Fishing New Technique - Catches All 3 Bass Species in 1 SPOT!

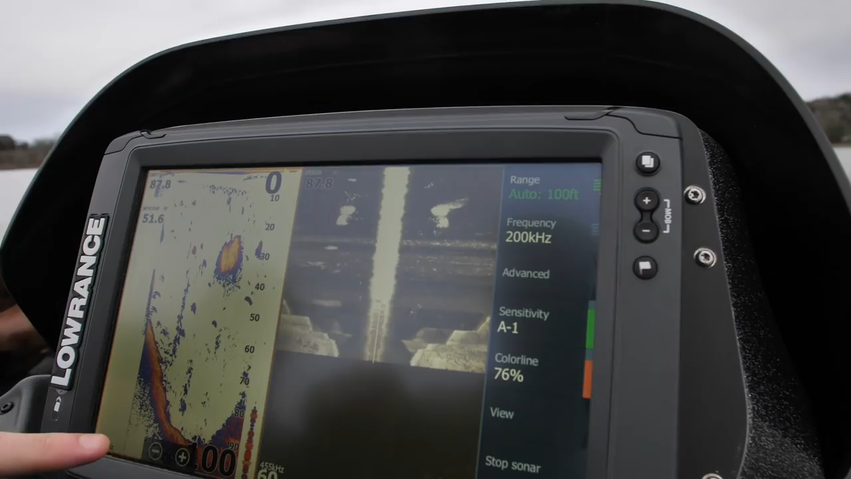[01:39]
a few chasers around there a
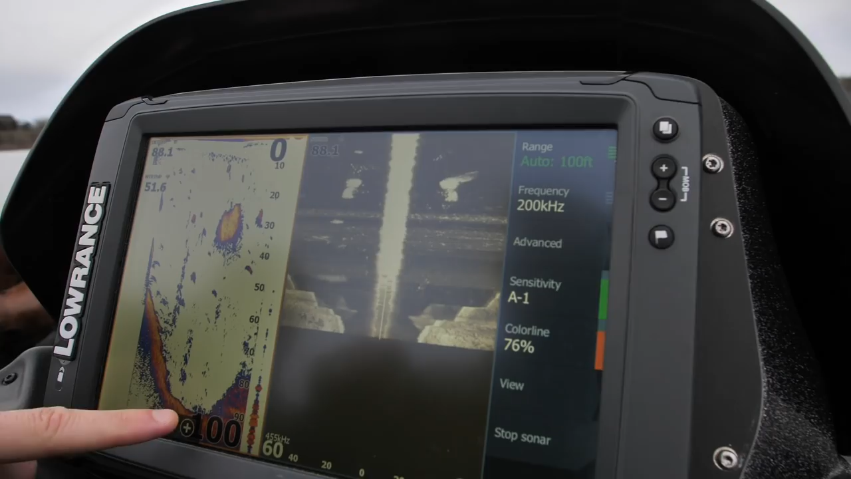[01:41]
couple shopping carts here a couple shopping carts for sure yeah looks like a hula hoop somebody
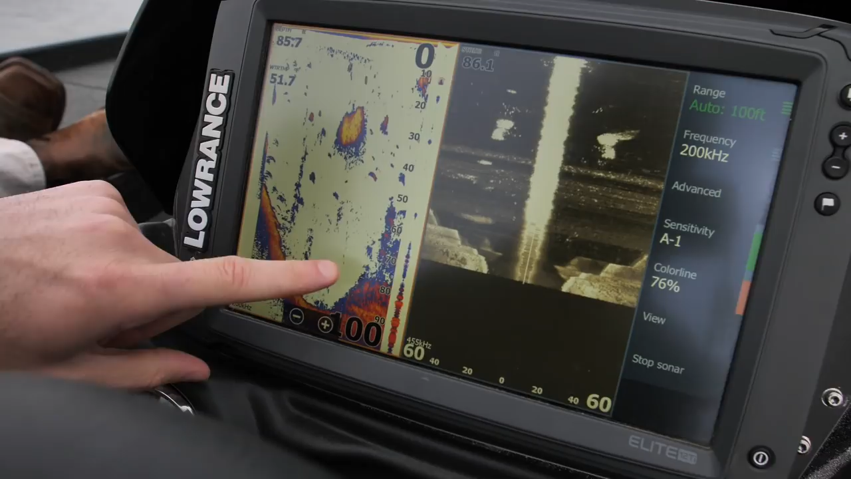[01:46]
left good call greg you've been on your your game lately